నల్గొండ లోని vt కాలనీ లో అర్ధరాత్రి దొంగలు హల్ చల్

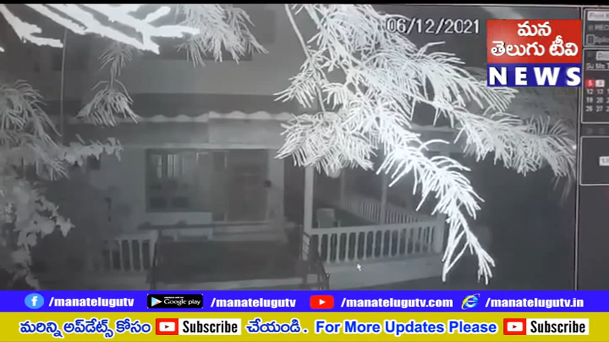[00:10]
అన్నింటినీ గమనించి దొంగతనానికి యత్నించిన దృశ్యాలు సీసీ కెమెరాల్లో రికార్డ్ అయ్యాయి. ప్రజలు అప్రమత్తమై అనుమానం వస్తే 100కి డయల్ చేయాలని నల్గొండ పట్టణ పోలీసులు సూచిస్తున్నారు.